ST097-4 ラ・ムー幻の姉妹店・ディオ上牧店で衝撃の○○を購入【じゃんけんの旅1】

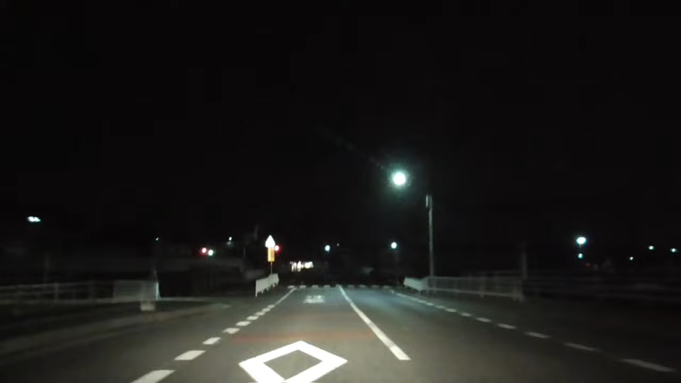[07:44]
ただこの度怖いのは北って言い出すと雪のあるところまで行っちゃい、それ怖いんだよな。いろいろあるね、セカンドストリートもあるし、うん、本当はやっぱカンマキってなってるね。大きくこれ、でかっ。これに2粒3粒とかは無理だわ、うん、1粒でないと。おお、
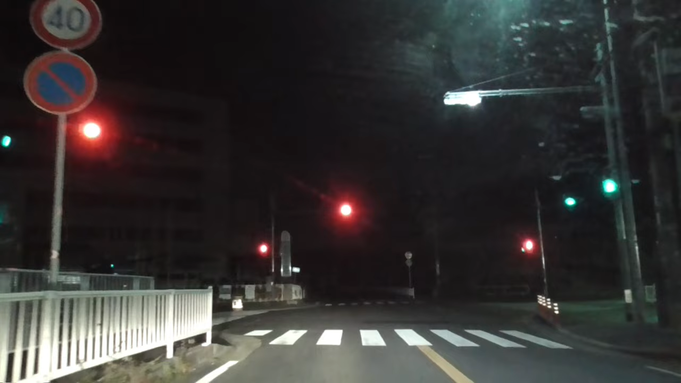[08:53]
このファミリーマートもなんか工事やってるね。 あ、ほ ん とだ。 さっきのとは別だよね。 うん、 何ファミマラッシュなの？ ねえ、あれさっきのとこと違うよね。 近いよね。俺一緒のところ来たんかなと思ったけど。うん、いや、だって入り口の感じが違いやん。 うん。うん、 紅白の枠は出てないし。ここは一応営業はしてるみたいだね。大改装中だったけど。
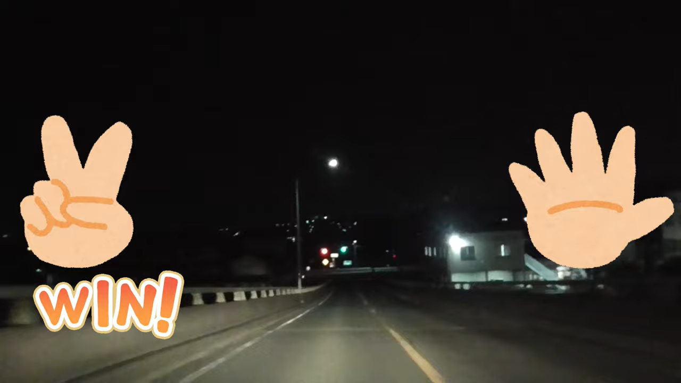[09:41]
はい、大丈夫そう。大丈夫そうやね。 大丈夫なんだこれは。ここは私が何 だろう。だって何も書いてないから分かんないけど、とりあえず1の9って出てるし、こっちみたいにいいんじゃない。
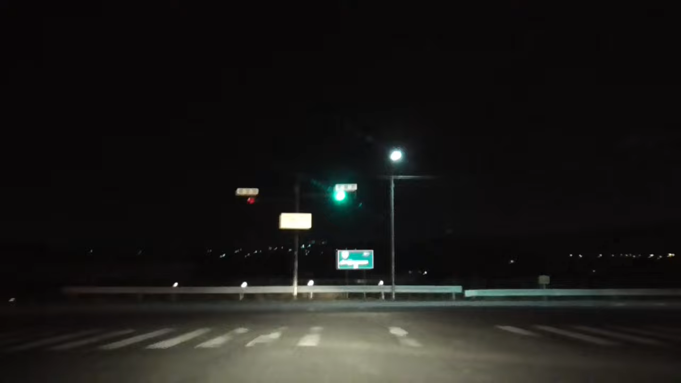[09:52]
はい、 すごい。 あ、南向かってるわこれ。あ、やべえ。 いいだね。 あ、なんか こっちが西っていう錯覚してたわ今。 奈良県は東大南北あそこに帰ってくれるからありがたいね。 そうなんだ。 うん、あの行き先表示に行き表示がある時が結構あるもんで、意外かもしれない。とかやってる。ここもファミマや。ちっちゃいファミマやだ、ここ。 でもこんなもんじゃない。 こんなもんか。